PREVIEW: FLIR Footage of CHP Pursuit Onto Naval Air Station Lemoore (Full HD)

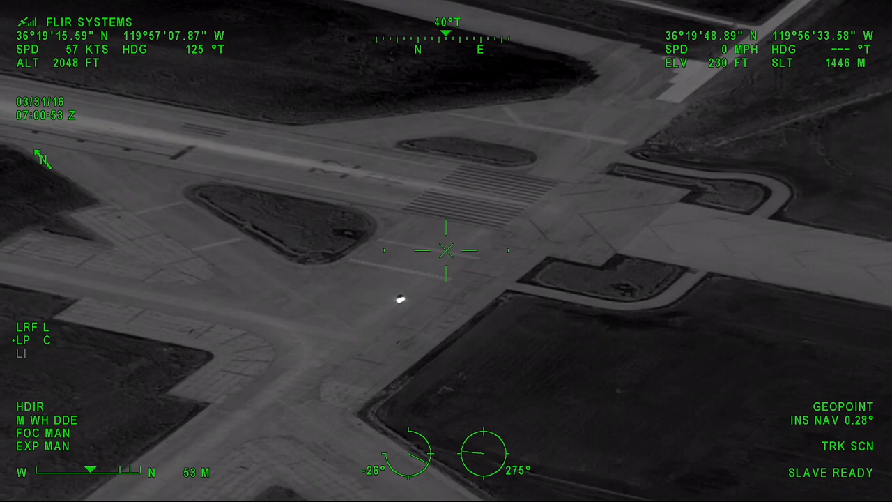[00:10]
Dude, this guy's going onto a field right now. I have the opportunity to hit him and bring the signal in.